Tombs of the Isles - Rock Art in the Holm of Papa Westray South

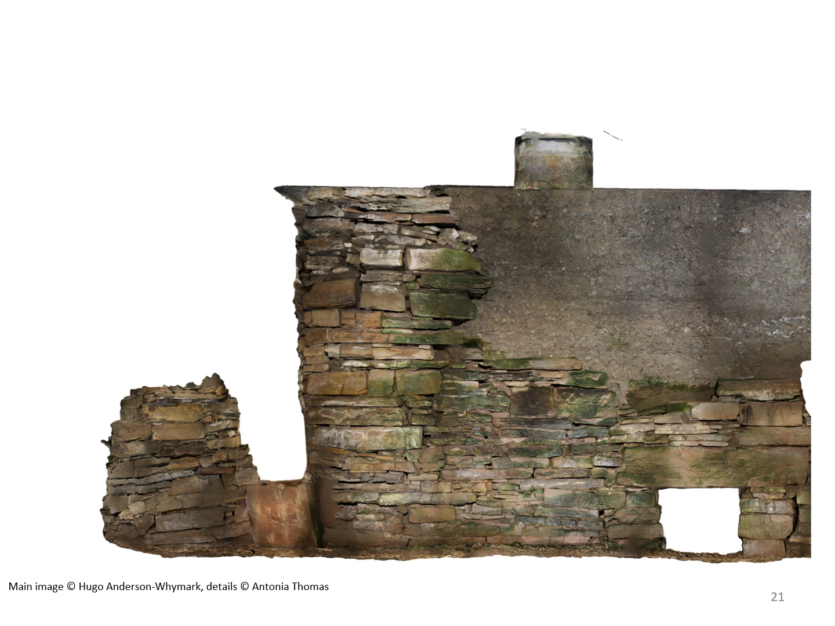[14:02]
Hugo generated scaled and levelled elevation photos of the whole tomb from his 2006 survey. I was able to use these as the base drawings for my work, allowing me to mark on the position of decorated